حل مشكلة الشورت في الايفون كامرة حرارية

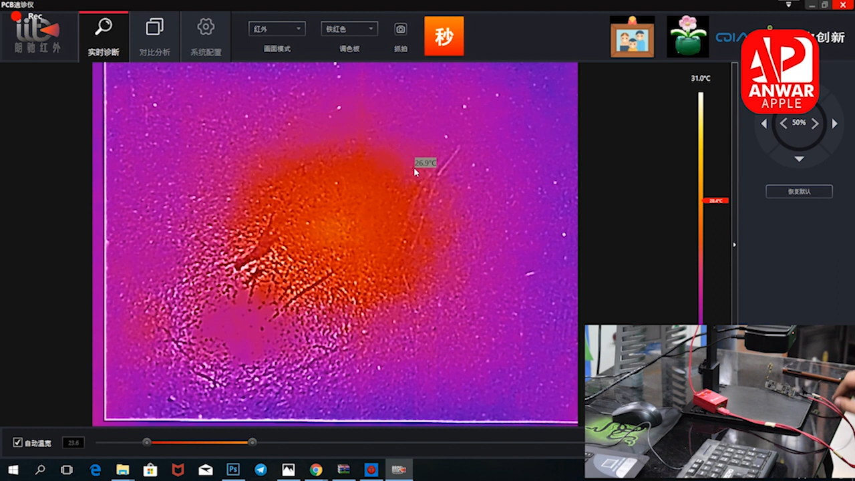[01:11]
On screen: scale top 31.0°C
أنا هسه الجهاز بي شورت، نقدر نفحصه.
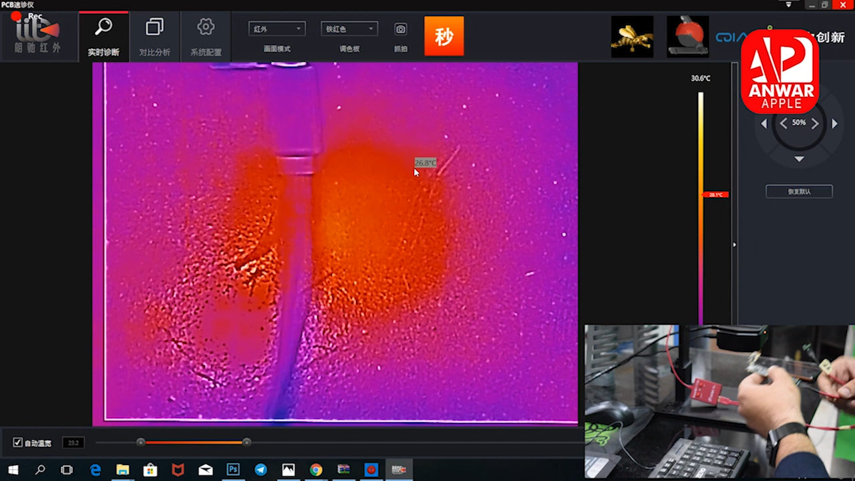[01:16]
الكاميرا هو جهاز واقع بالماء طبعا.
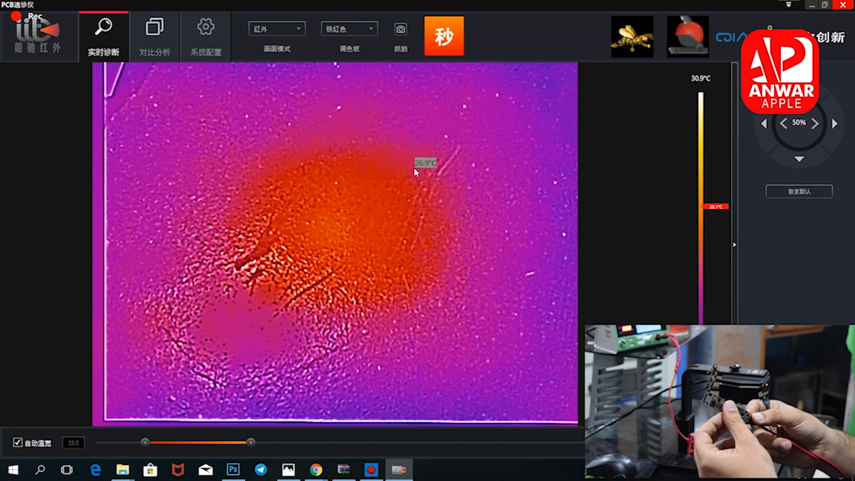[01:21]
On screen: scale top 30.9°C
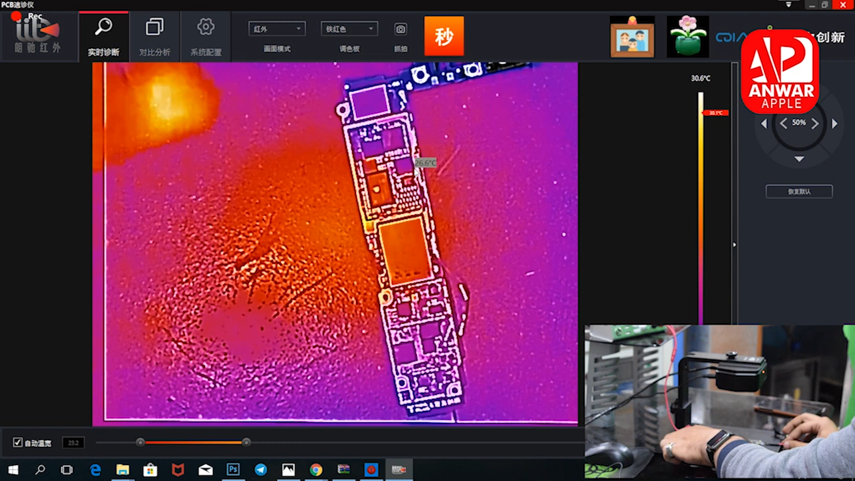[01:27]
هسه يبين عندنا، طبعا هي بيها اوبشنات هواي بس اشرح لكم عليها ان شاء الله. راح يبين عندنا هسه الشورت هنا،
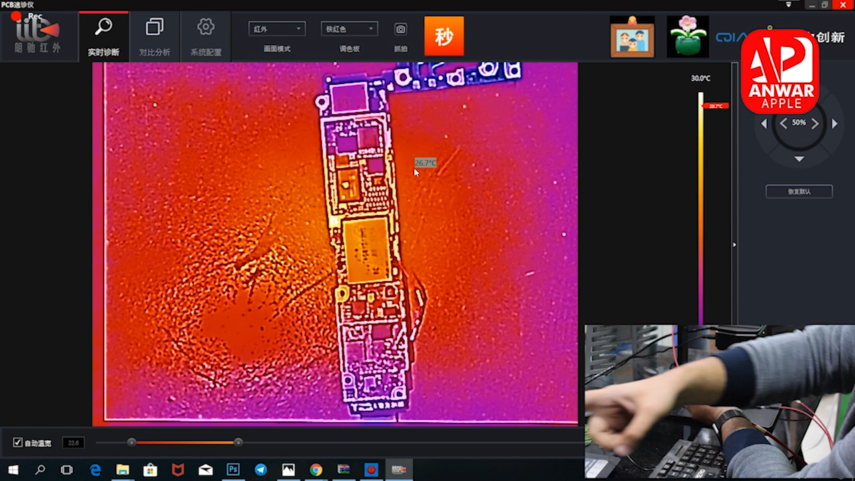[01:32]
اوكي يبين عندك هنا. شوف طبعا تقدر الماوس تحركه تخليه على المكان
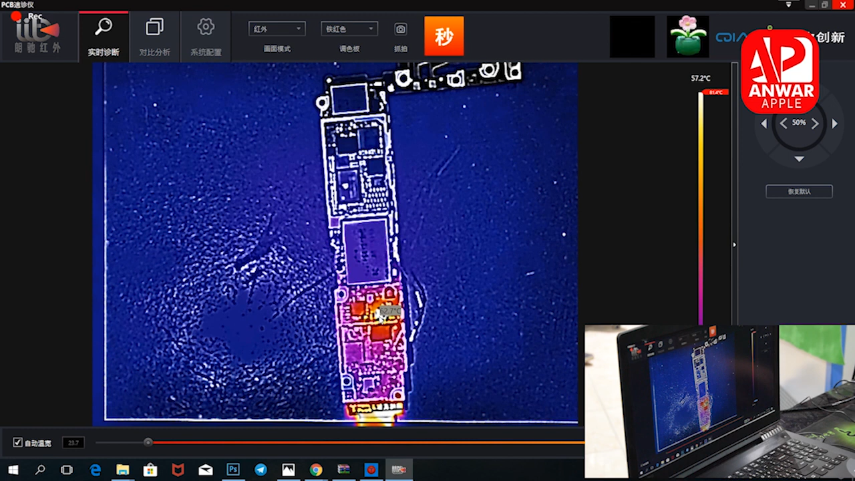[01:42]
On screen: scale top 57.2°C
اللي يشرد، حتى الحراره يساعد لك اياها، يساعد لك اياها فول هذا كلش. حتى فان يسمنا
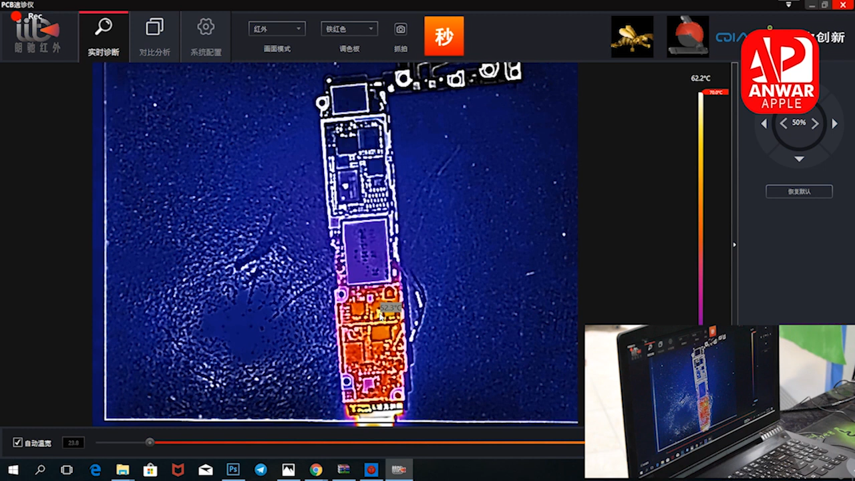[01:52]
On screen: scale top 62.2°C
نزل بي اوبشنات هواي طبعا، نقدر نشوفها.
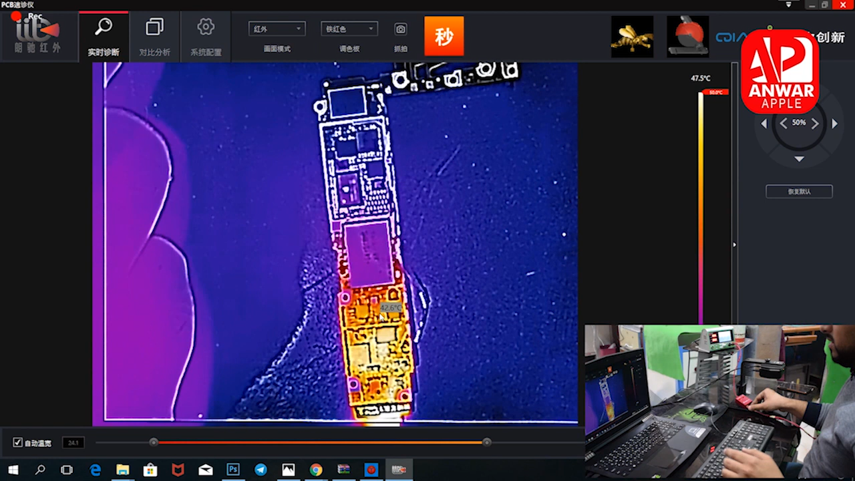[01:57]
On screen: scale top 47.5°C
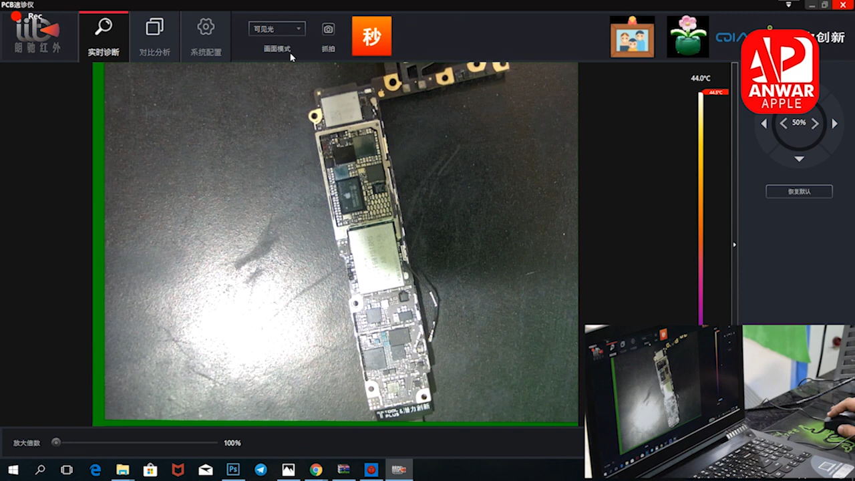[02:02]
هذا يطلع لك صوره البورد، طبعا هي بيها تحكم منها همين، تقدر تزوم يعني توضح الصوره هنا، الصوره من جوا طبعا.
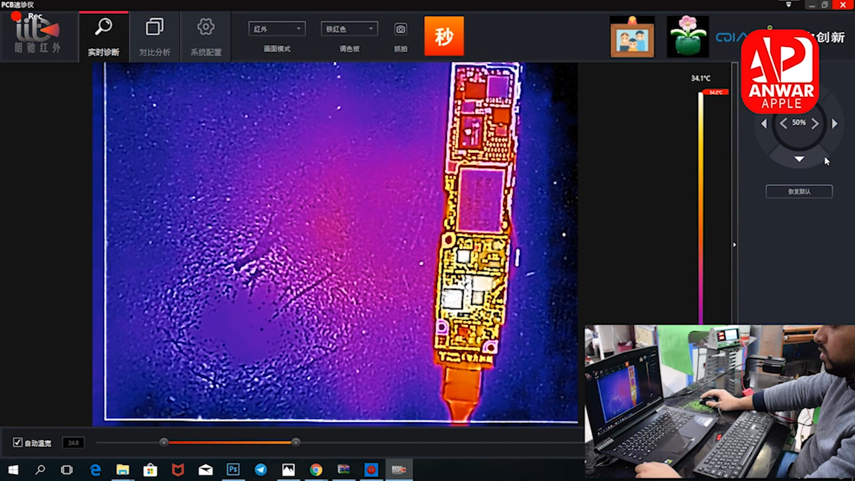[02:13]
On screen: scale top 34.1°C
اسرع لكم اياها اوبشنات طبعا بيها تبوع، تقدر تزحف البورد تطلع بورد يعني خيال البورد.
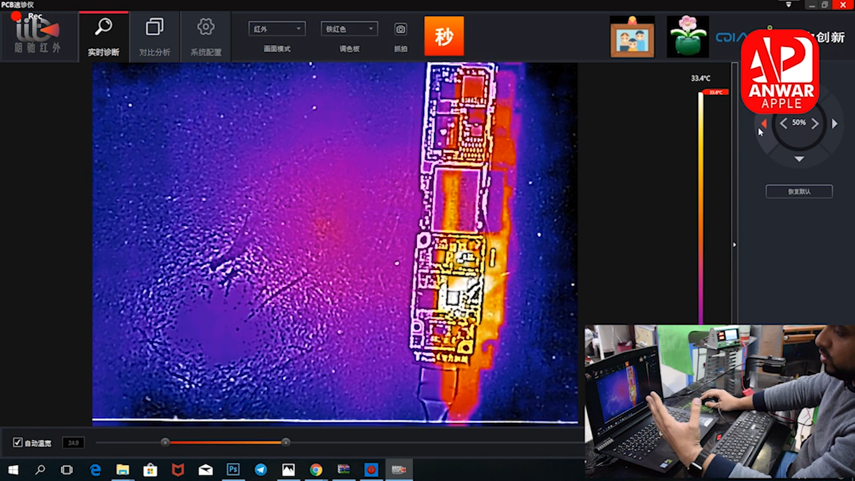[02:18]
On screen: scale top 33.4°C
باشن قام يحمي عندي خيال البورد،
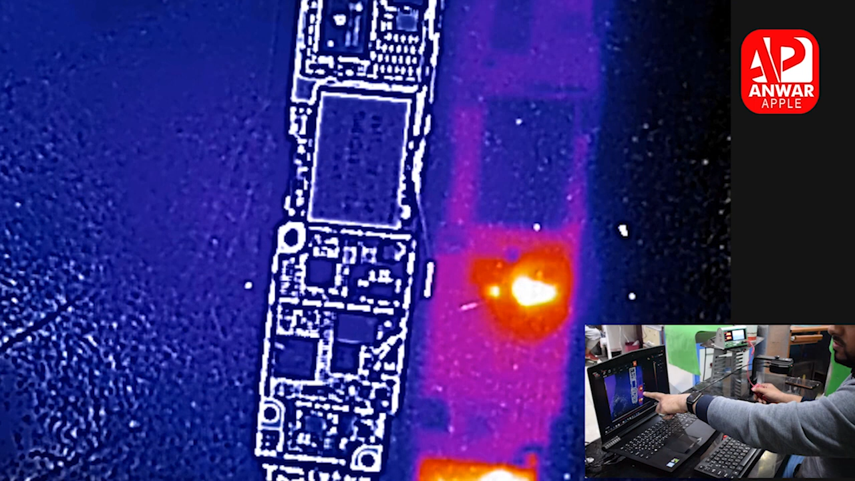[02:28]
هذا هيك
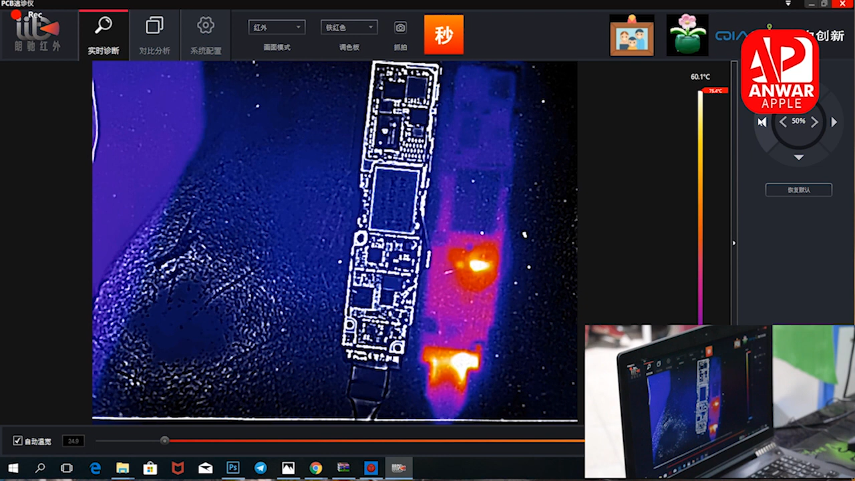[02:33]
On screen: scale top 60.1°C
طفيت. تقدر تزحف منها يعني تصعد وتنزل عادي.
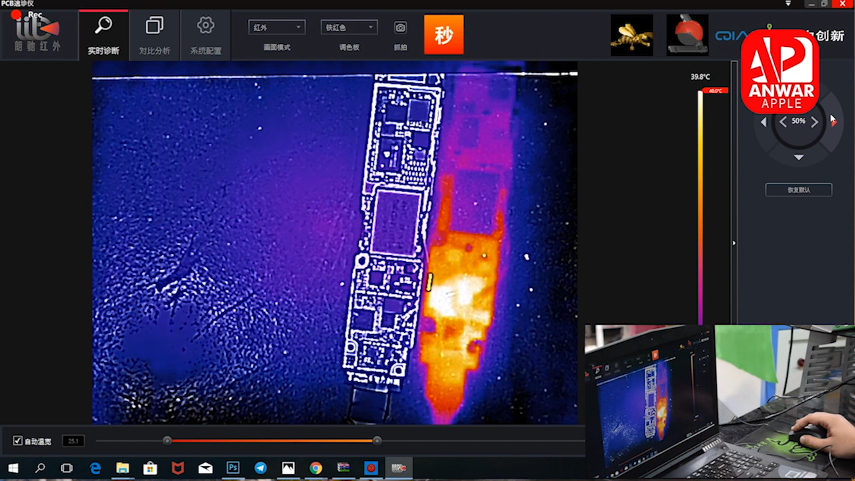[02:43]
On screen: scale top 39.8°C
تلقائيا من هنا هم ترجع تلقائي، دوسه هو يرجع تلقائي من هنا. اوبشناتها يعني عادية، هذا ما عندك شيء بها. هذا تقدر تقص صورة طبعا، انت اذا عندك شو اسمها صورة من هنا تقص صورة وتخزنها يعني بالحاسبة. هنا ارجع تلقائي،